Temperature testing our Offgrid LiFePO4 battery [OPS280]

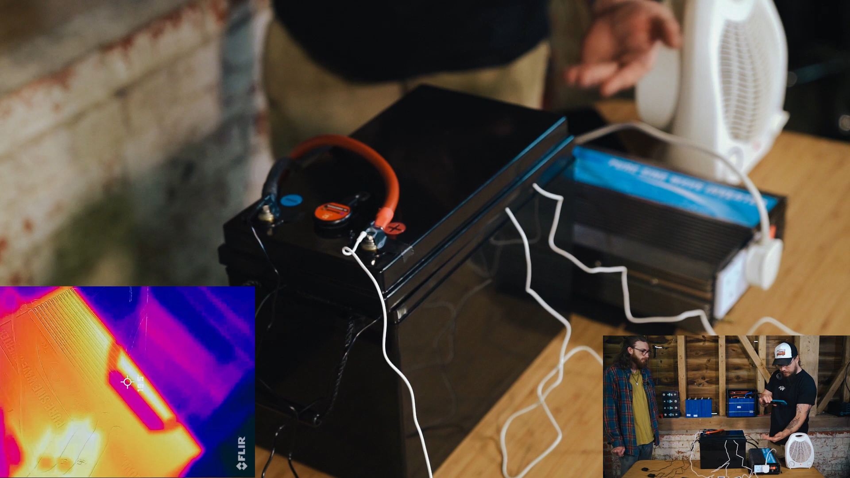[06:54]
you can see, uh, that's obviously just a reference point for my hand. Um, just to give you an indication of what the temperature is. Cause obviously the lighter it is, the hotter it is, that sort of thing. Um, so if we look at the inverter, the inverter is heating up a little bit there, uh, but looking fairly normal again, compared to my hand, looking fine. These wires, as we can see are, uh, also heating up ever so slightly, but, and they, they're warm to touch, but they're really not excessively warm. Like I can very comfortably hold them. Uh, if we actually check what the, uh, terminals here, what does this one say?
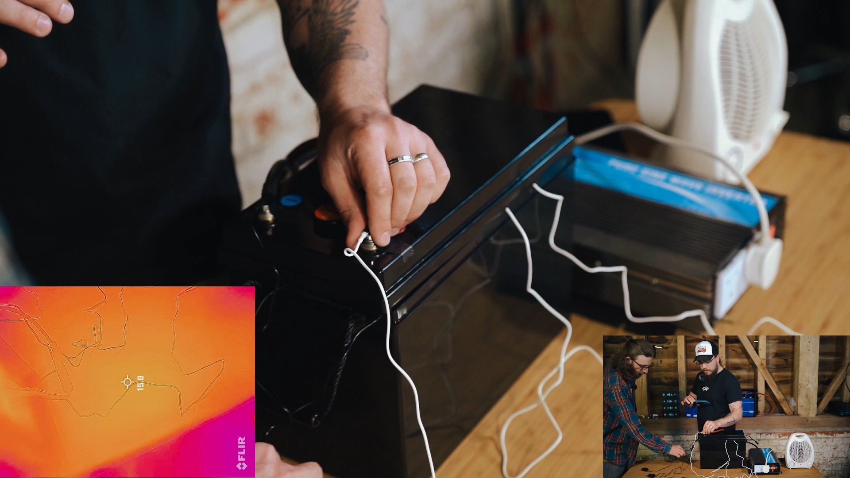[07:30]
No, this one, that one is 23.9, 23.4, 24.
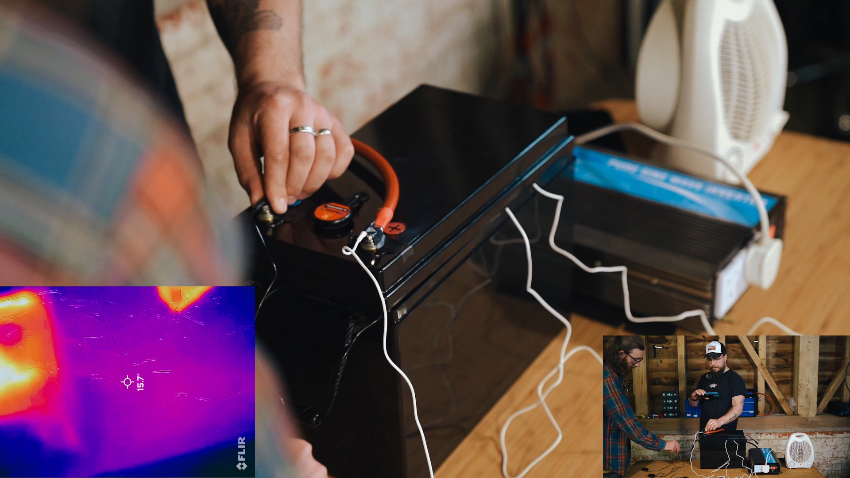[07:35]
So heating up, which is to be expected. We've been going for, uh, around about 10 minutes now or fairly close to it. Um, and again, the terminals themselves are warm to touch, uh, but looking on the floor, they're not crazy. Do you mind just opening that up? No, let's have a look inside. Yeah. Okay. We'll go back anymore. There we go. So as we can see in here, um, the cells themselves are very cool.
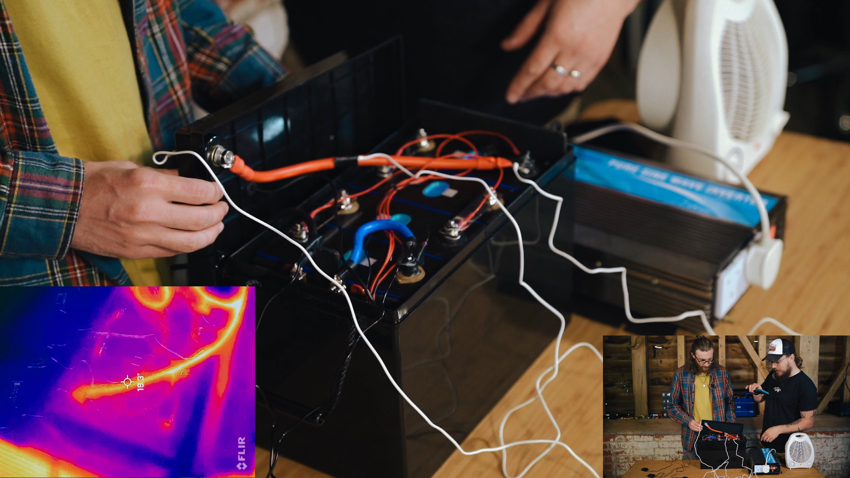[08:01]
No issues there. The bus bars, so that my finger here, this index finger is on the bus bar again, very cool. Can't even feel any different to what it was before, uh, which is to be expected. Uh, again, the red wire, this line here that you can see that I'm pointing at, that's the red wire that goes to the terminal inside the battery and that is warming up, but again, it's nothing excessive. So looking at the temperature probe on that, it's 35 degrees.
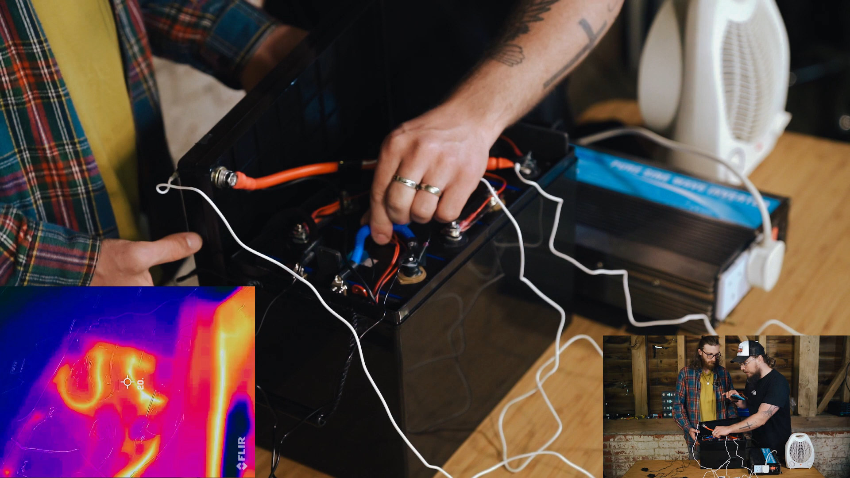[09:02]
Uh, the BMS side, interestingly, the wire going to the actual BMS is cooler than the wire going from the BMS, just looking at the floor and also at the temperature probes. So this one, what does that one say there? No, no. This one is 22. So 22 on that one. And then this one, yeah, that's this one. Yeah. It is 33.9. 33.9. So the, interestingly, the, the red wire going to the actual lid terminal and the black wire going to the lid terminal from the BMS are pretty much the same temperature.